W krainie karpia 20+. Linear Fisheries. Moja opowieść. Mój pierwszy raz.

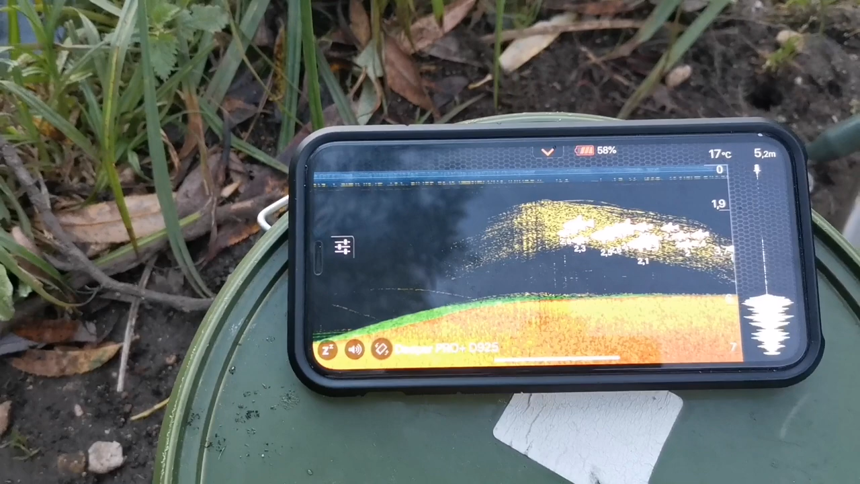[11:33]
On screen: water 17°C
Trochę zielonego na dnie. właśnie 17 stopni ma woda. 17 degrees.
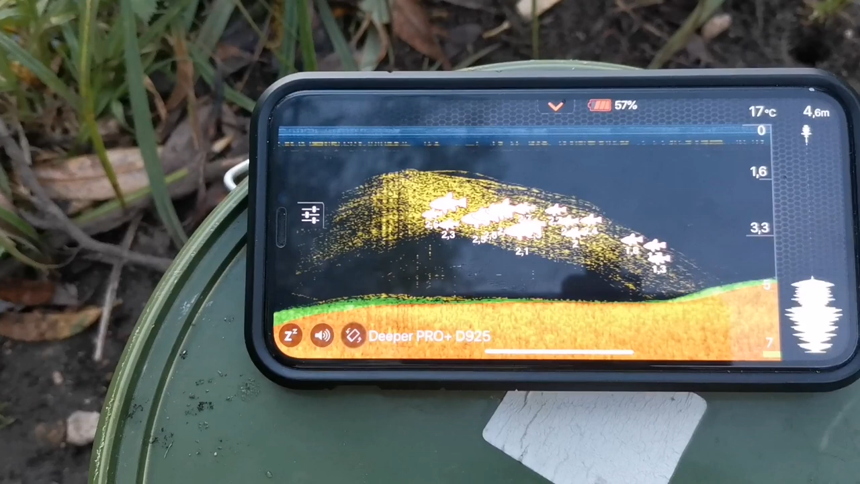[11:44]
On screen: water 17°C
Yeah. 4 meters and they are staying 2 meters from the bottom. 1.3.
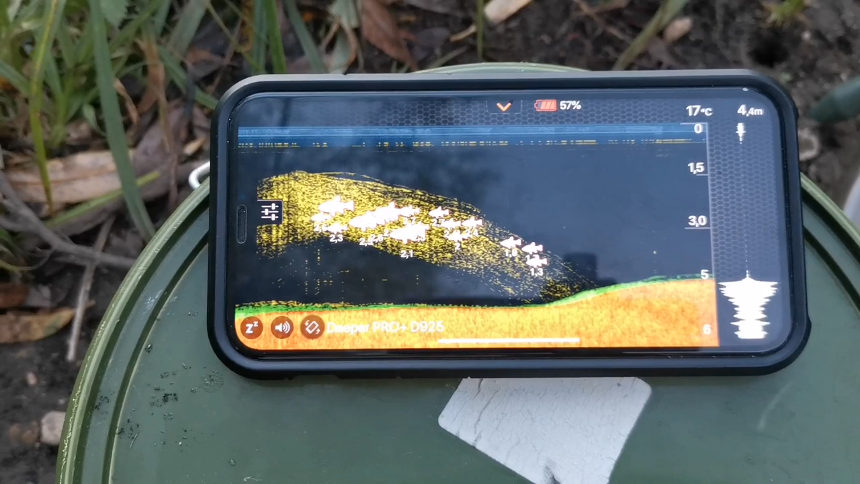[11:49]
On screen: depth 4.4 m
Plenty fish.
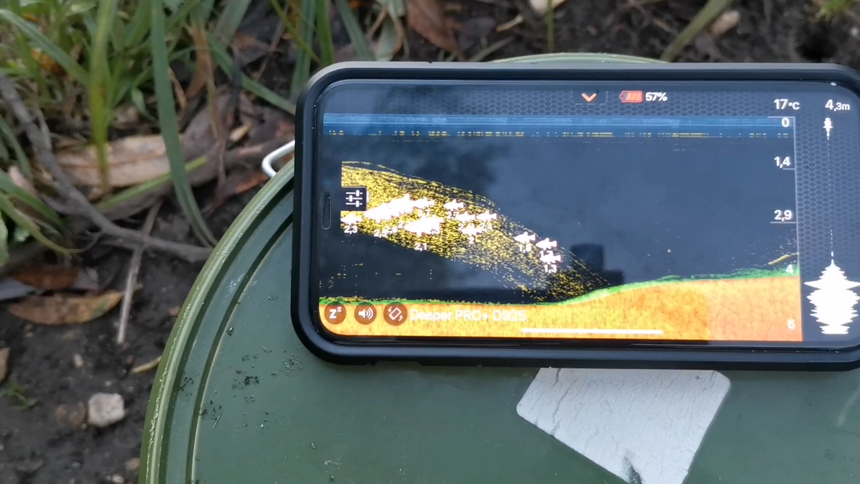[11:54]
On screen: depth 4.3 m, water 17°C
Czyli ryba stoi w toni. Pewnie dlatego nie mieliśmy żadnego brania.
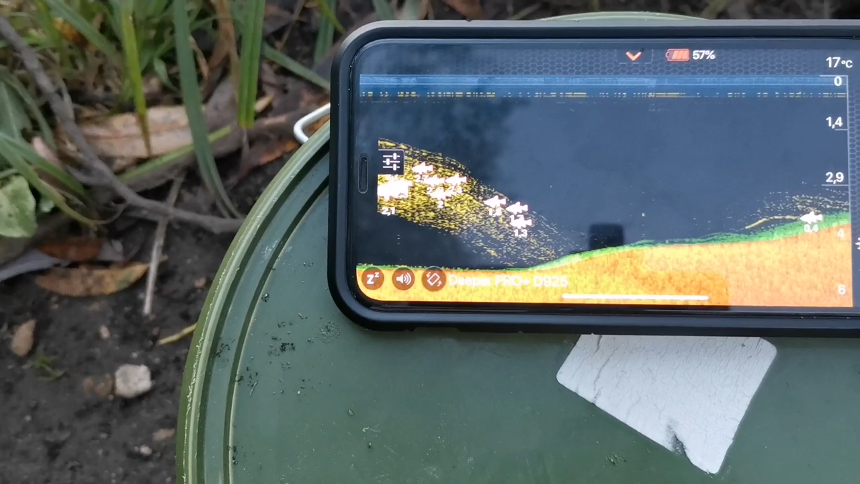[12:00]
On screen: water 17°C
Ale spróbujemy zawołać at the bottom.
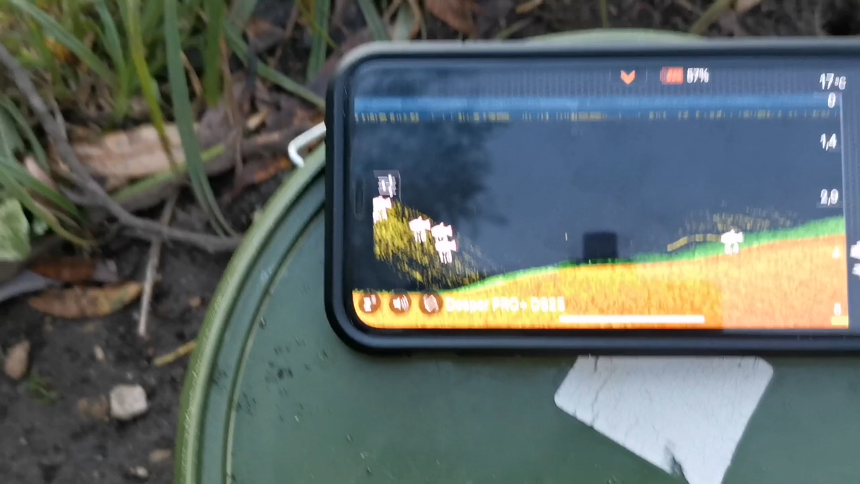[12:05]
You see? Just right here. Yeah, but it's weedy. Doesn't matter.
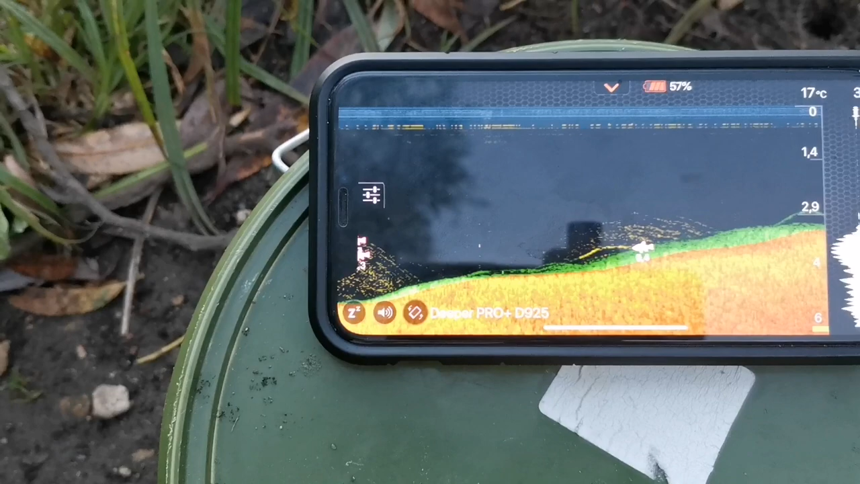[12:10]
On screen: water 17°C
Very weedy. Longer hair rig. 20-25 centimeters. There should be some here. Yeah, they stay in here.
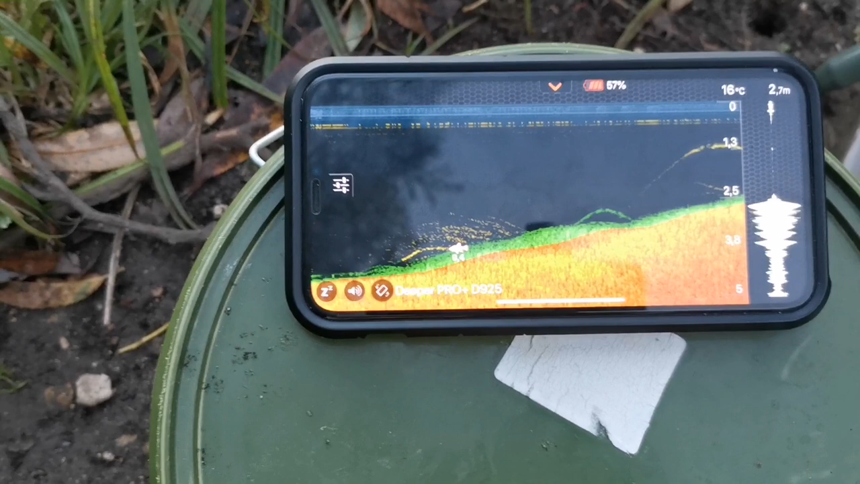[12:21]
On screen: depth 2.7 m, water 16°C
You see? A small one.
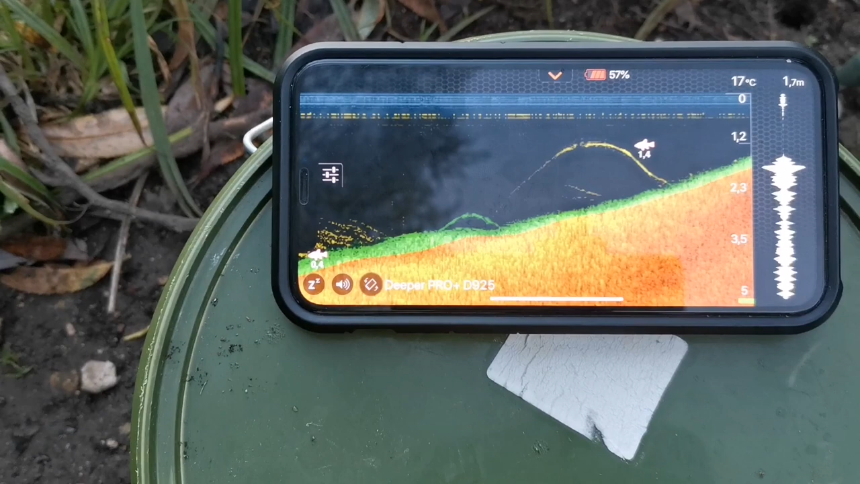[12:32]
On screen: water 17°C
Siedem przecinek sześć metra, tak? 7,2. No pięknie. No jestem w szoku. Przepiękna woda. Z takimi głębokościami to naprawdę.